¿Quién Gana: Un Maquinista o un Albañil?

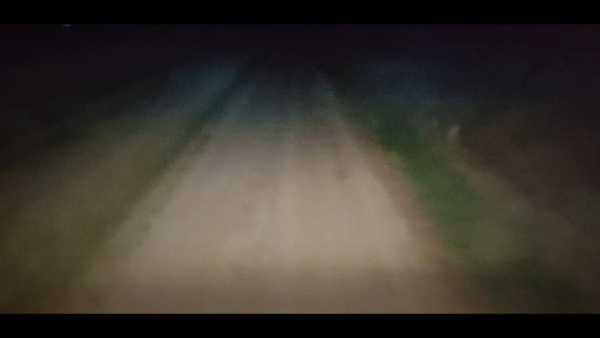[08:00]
cuando queda media sucia muchos días. Mamio violista no va en el camino. No está tan feo, pero no hay apuro, así que ya estamos cerca.